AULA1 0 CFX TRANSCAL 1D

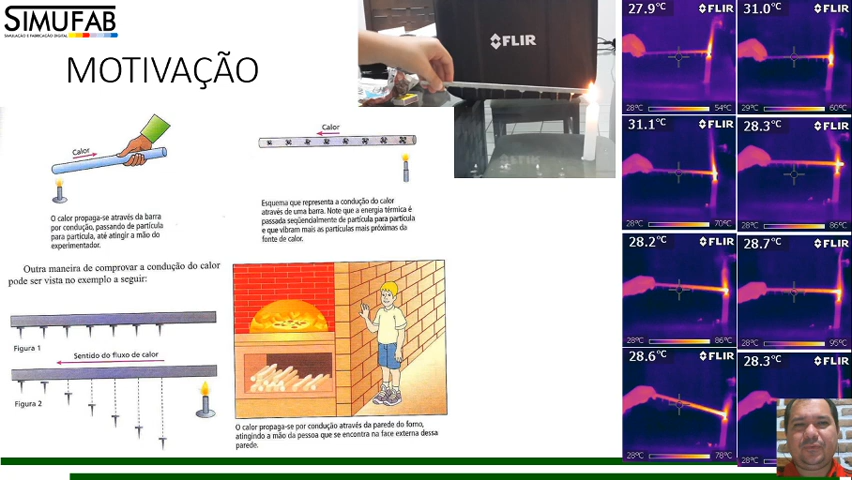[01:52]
coloquei uma fonte de calor numa ponta e fui registrando com a câmera termográfica exatamente a condição de calor através da barra. Então eu vi essa figurinha na internet e decidi fazer esse experimento. O nosso problema, ele tem uma solução analítica.